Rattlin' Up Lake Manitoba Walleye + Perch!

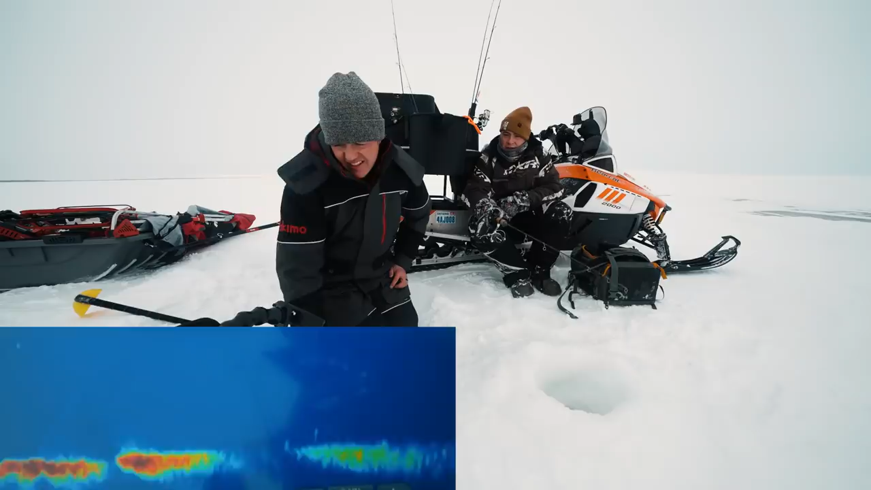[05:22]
So that's 25 feet in this direction if the transducer's lined up properly. There's definitely fish there. Okay, so 30 feet this direction. It's not far, 30 feet's like here. Oh yeah, here we go, here we go. Oh.
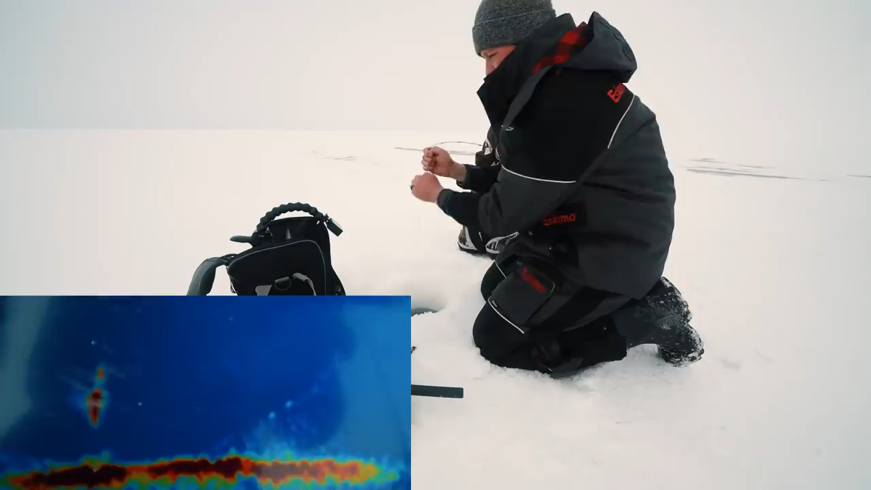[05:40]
Oh, he's gonna eat it. Did he eat it? Look at this guy with his gloves on.
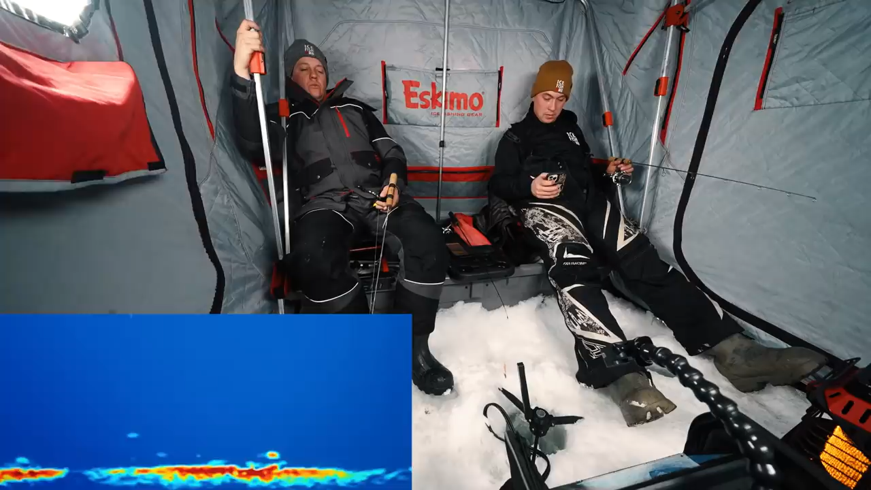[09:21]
There's something slithering on the bottom fast. This might be a walleye. He's like directly under just doing weird fish things. Yeah. Oh, here, oh, we, go. Here we go. Here we go. Here we go. Here we go. I'm thinking perch. It's pretty small. Nice perch. So. Oh, yeah. Oh. Dude, this is a good perch. Look how it's just cutting circles like a perch. Come on.
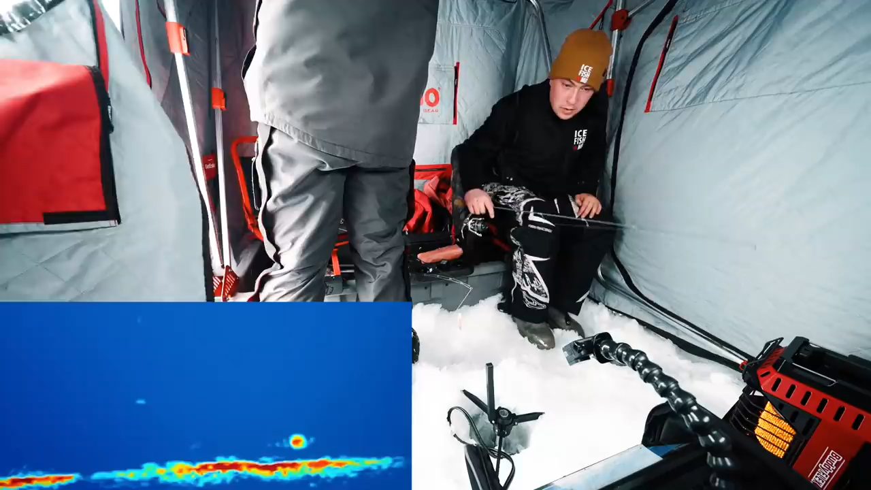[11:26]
It's so much fun. A little ball of something there by your neck of the woods. Oh yeah, great. Oh. That's what I was saying. Oh. Oh my. Okay. Nice. We're on him. Another perch for the team. This is real good. Very nice. We were having perch for dinner.
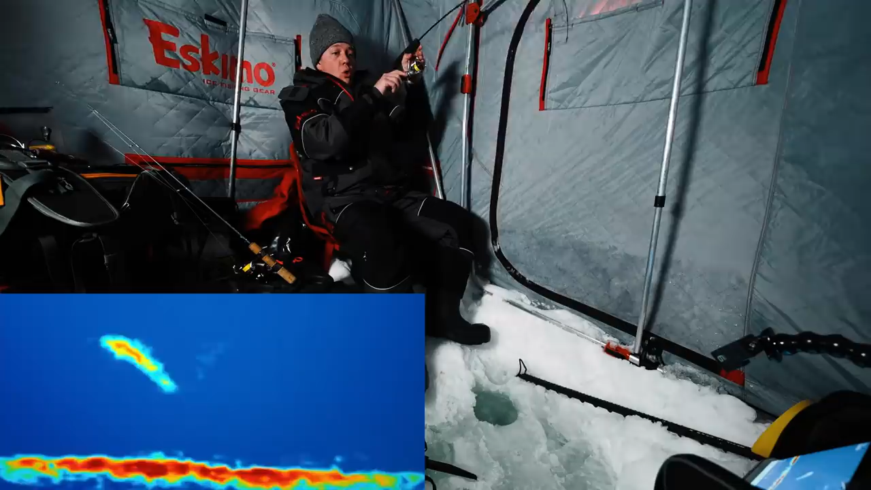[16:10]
Oh! Oh boy, this is something special. Wow! Wow, it's gotta be a pike.
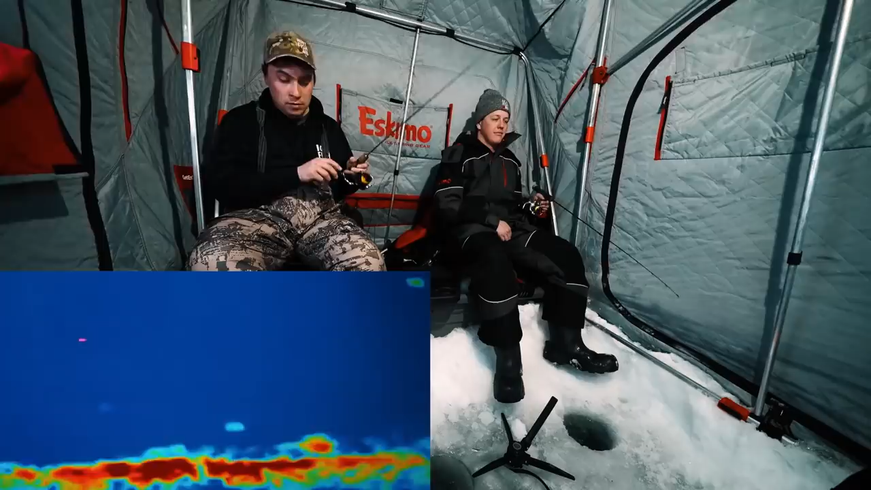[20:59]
Things that's are fine. Good. I love how there's just... Oh, wow, look at this. Look how high he is. Whoa, that seems... No, it's a perch. The perch That's like a... It seems like a little burbity tail, but it's not big enough, I guess. Eh? Man, these perch are just racing for it. Ooh. Whoa. Okay. That's a nice one. Okay, that's why it was... The sun's setting and the perch are still biting.